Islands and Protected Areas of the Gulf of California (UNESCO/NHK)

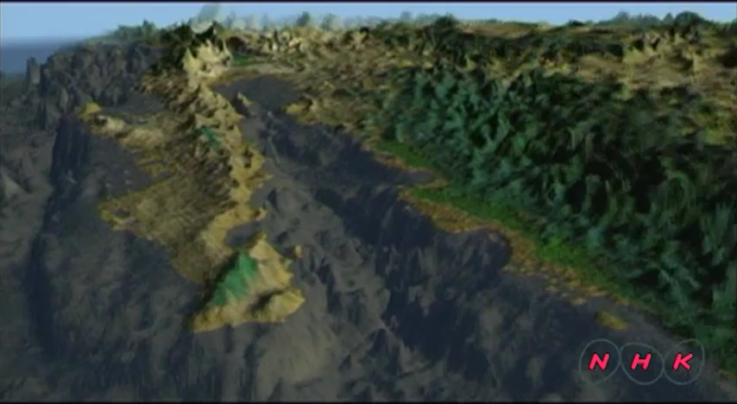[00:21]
The water in this very large and complex seabed can reach up to 3,000 metres deep.